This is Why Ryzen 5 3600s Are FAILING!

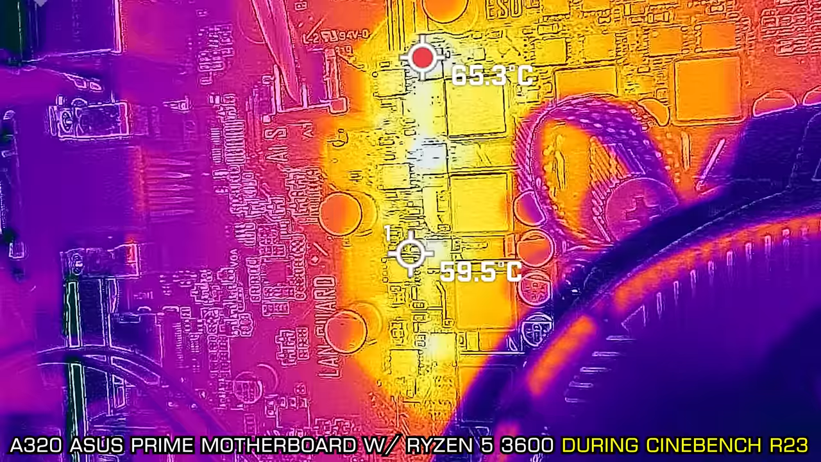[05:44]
We tested this motherboard in the Cinebench R23 scores and that was staying under 70 degrees. And then testing it in gaming, it was remaining under 60 degrees.